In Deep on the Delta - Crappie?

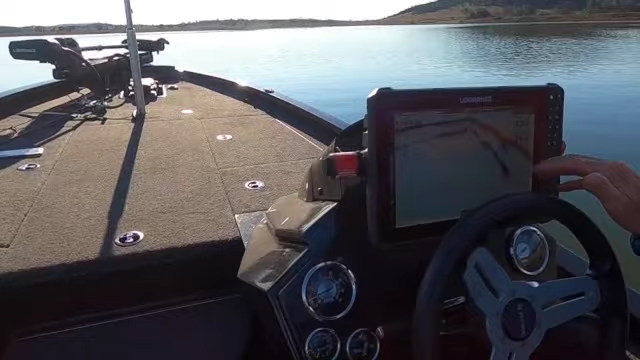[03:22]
So we're gonna start looking around for some fish, and we find them.
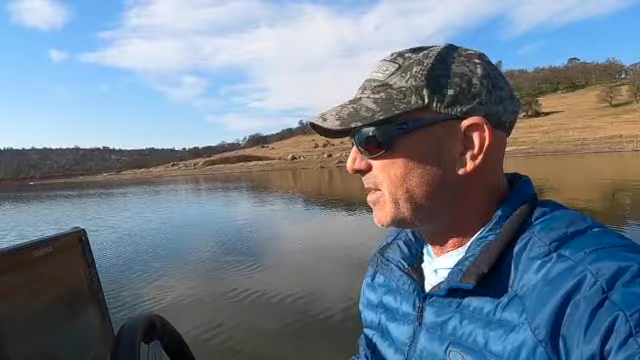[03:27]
Start fishing.
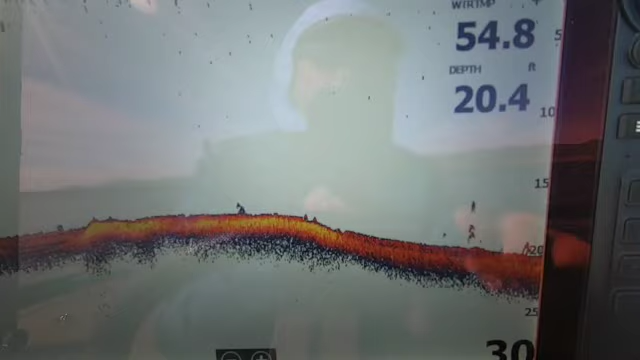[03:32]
On screen: depth 20.4 ft
When we're looking for crappie, we're not really, I mean, this is great here if you can find fish on the bottom, but we're really looking, or what I like to look for is some suspended fish.
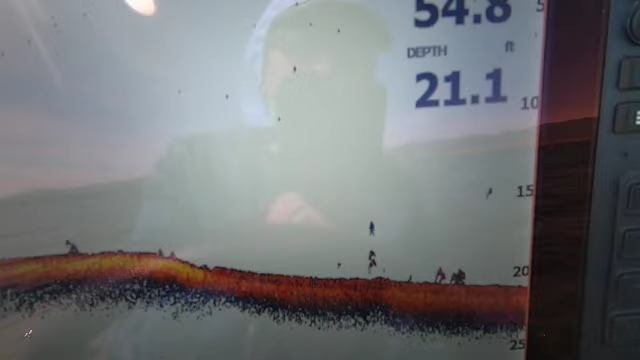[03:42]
On screen: depth 21.1 ft
So I'll pass these up and wait until I see some fish that are suspended in a probably mid column of the water.
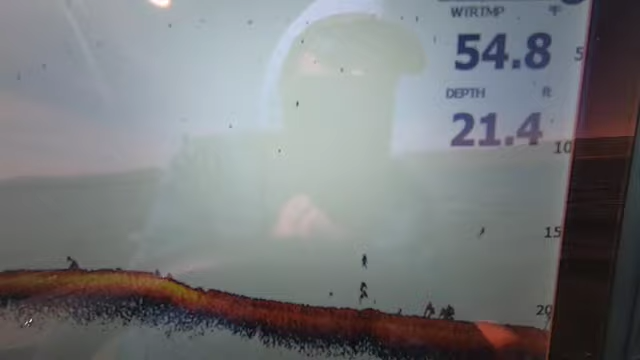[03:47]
Here's one coming up here a little bit.
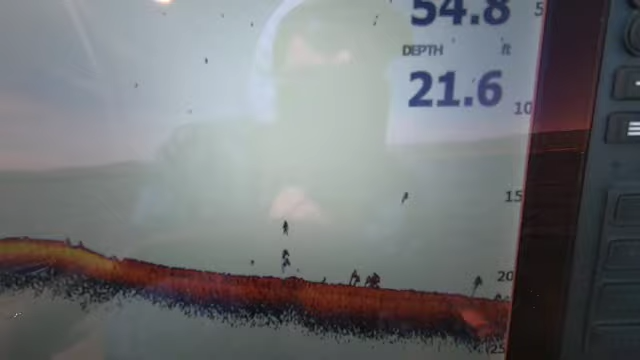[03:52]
On screen: depth 21.6 ft
Let's see what happens coming up.